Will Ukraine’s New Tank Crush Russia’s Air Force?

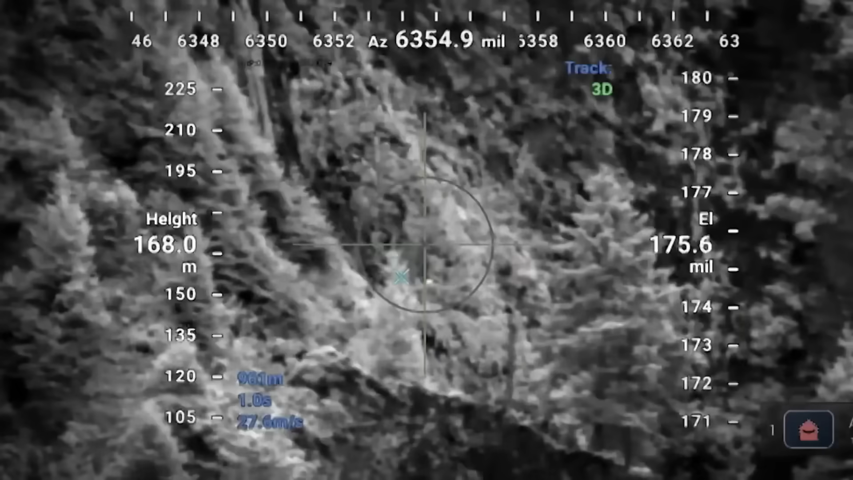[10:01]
And the system can switch between automatic and manual mode, depending on the situation.
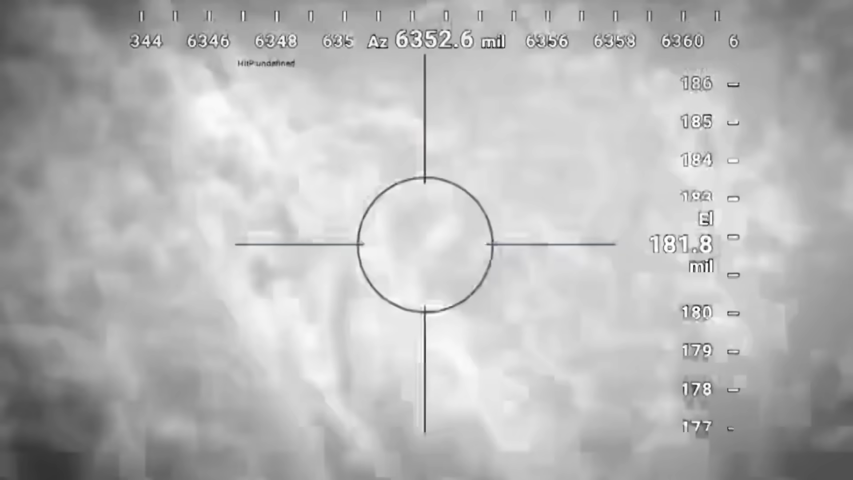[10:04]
But here we come to a surprising detail.
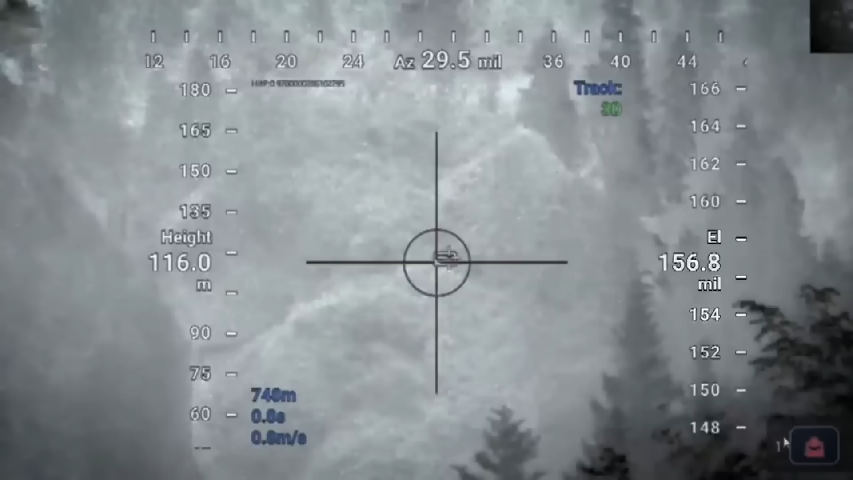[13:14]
capable of tracking even small drones flying in formation.